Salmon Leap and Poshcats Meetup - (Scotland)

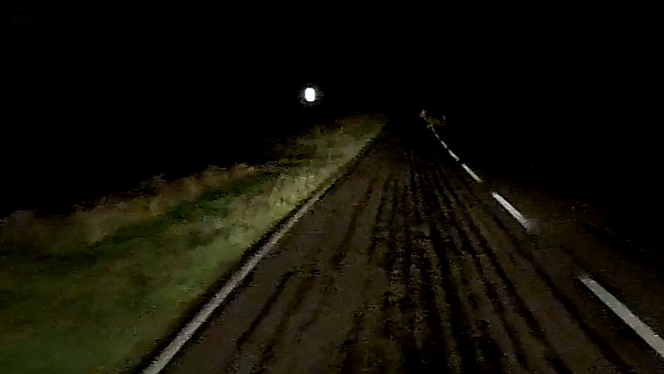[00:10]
On the road there, it was dark, but the dashcam managed to pick out this stag, and a little later, two hinds beside the road.